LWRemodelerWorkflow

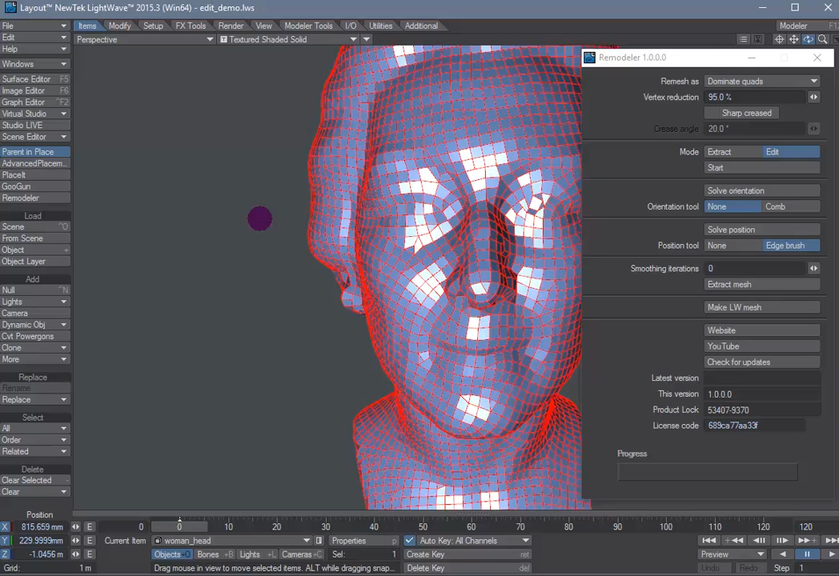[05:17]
you're happy what you see you just hit the make lightweight mesh button